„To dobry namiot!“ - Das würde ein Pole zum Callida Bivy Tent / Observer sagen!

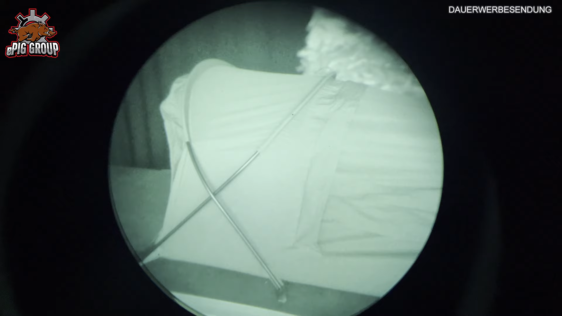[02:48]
Auch nicht IR-sicher wie der Carinthia Observer oder hier das Kalida Bivitent.
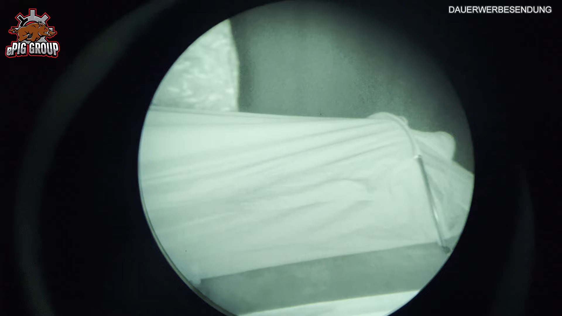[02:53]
Das ist halt dann, wie gesagt, für den militärischen Gebrauch gedacht. Von den Maßen her ist das Kalida Bivitent 2,35 Meter in der Länge, 90 Zentimeter in der Breite.